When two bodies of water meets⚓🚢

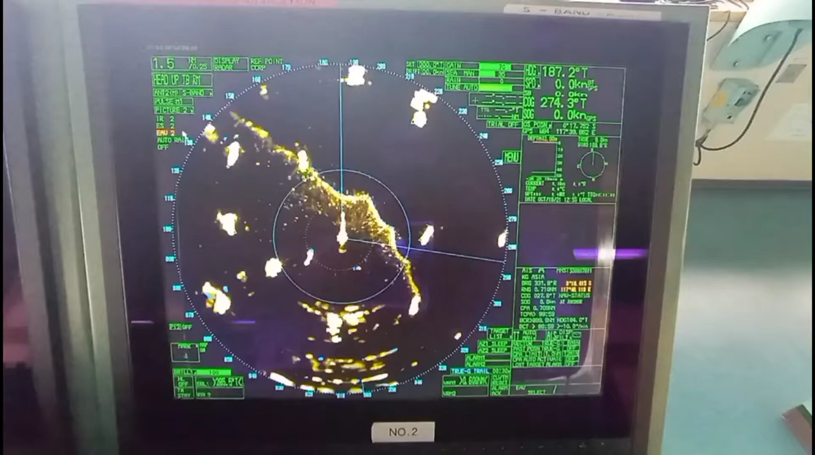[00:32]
So as you can see, there is a line forming, picking up at the radar, echo. This is the boundaries between two densities. See the one?
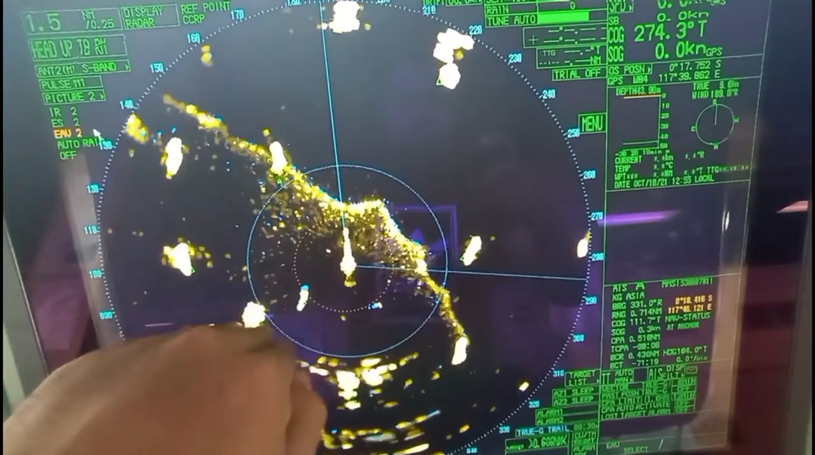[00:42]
This one is the seawater and the upper part is the fresh water. It is from the river inside.
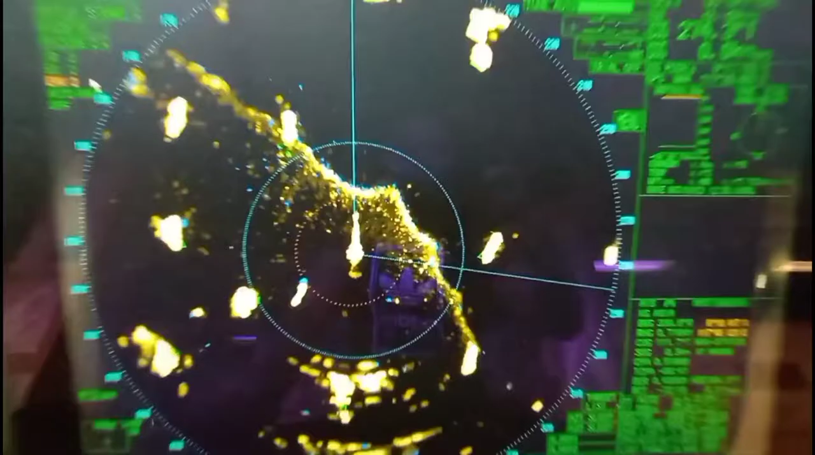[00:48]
So as you can see here, actually